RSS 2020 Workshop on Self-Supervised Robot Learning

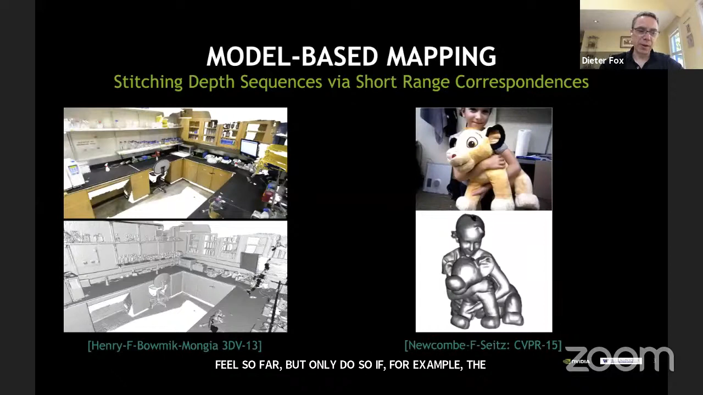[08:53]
And that is where the learning comes in, because larger scale matching processes like loop closures also require typically a learned feature representations or feature representations such as SIFT.
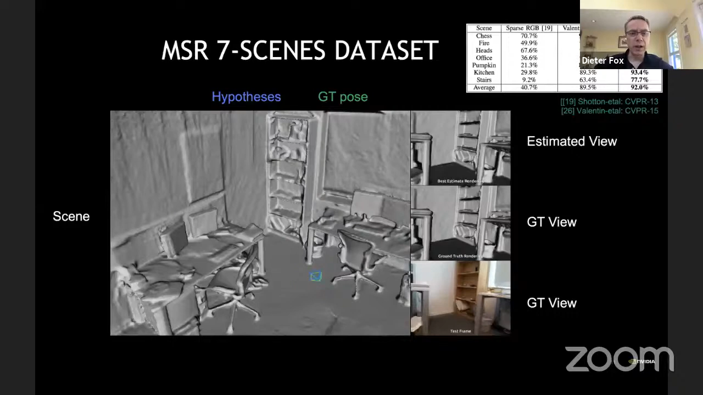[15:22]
It's pretty small, but here it shows that we can very well localize individual camera views into the scene,
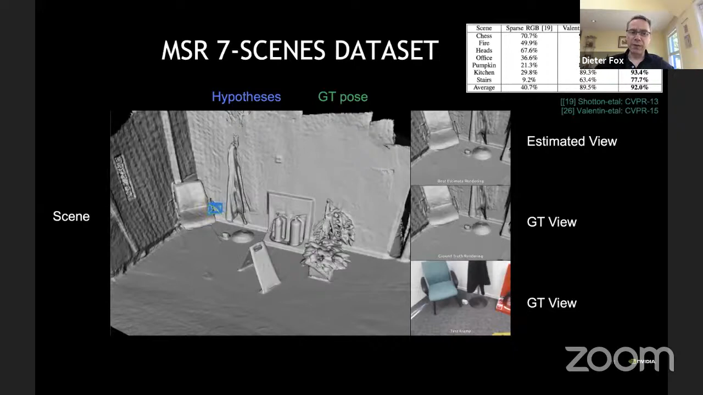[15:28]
again, using just these learned embeddings.
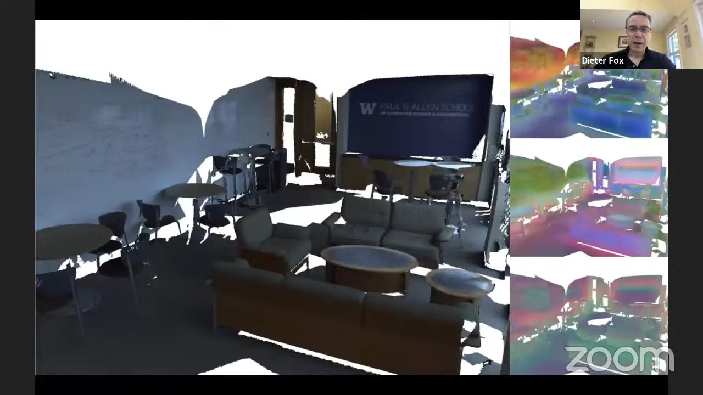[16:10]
And on the right, you see it's an eight-dimensional embedding space that he learned. So you show the first two show three dimensions each, and then the remaining two dimensions are in the lower one.
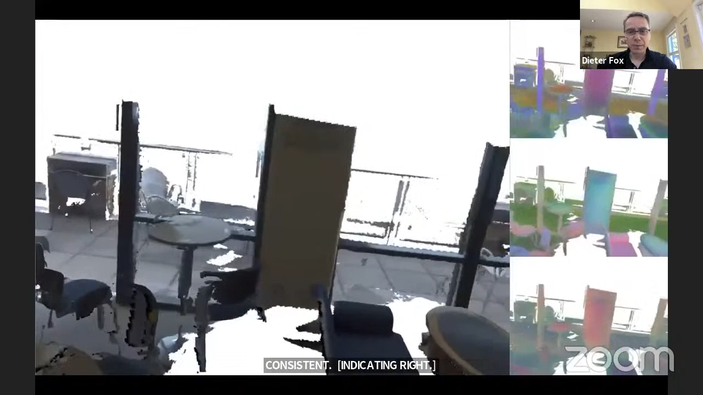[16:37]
Okay, so these embeddings and the learning process is actually very powerful.
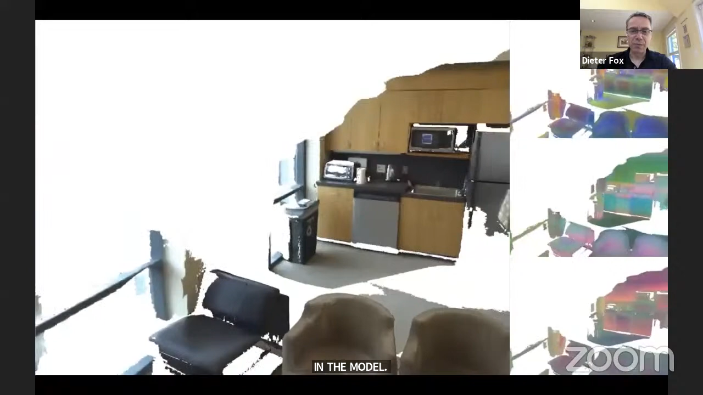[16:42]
Another thing you can do now with this is, for example, what he did is he manually segmented out certain objects from the scene.
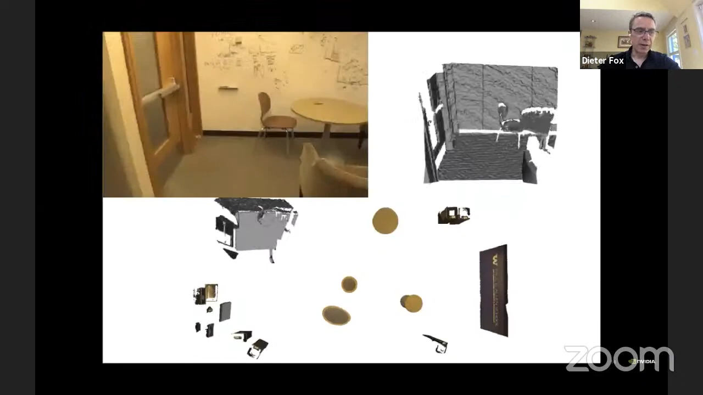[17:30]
SLAM++ was only working with depth information,
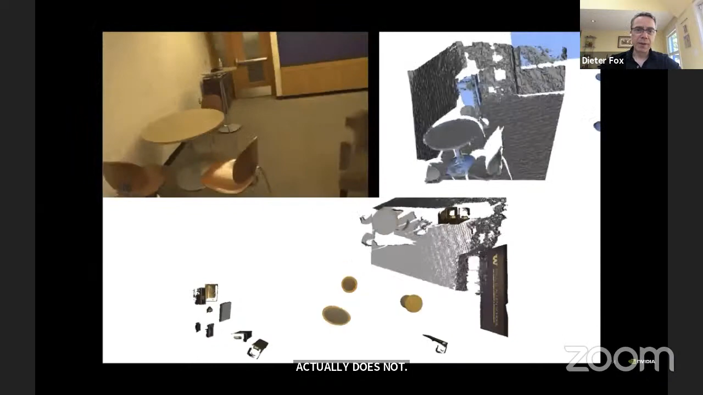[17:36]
but this really learns to use color information as well, which can be good to disambiguate certain objects and things like that.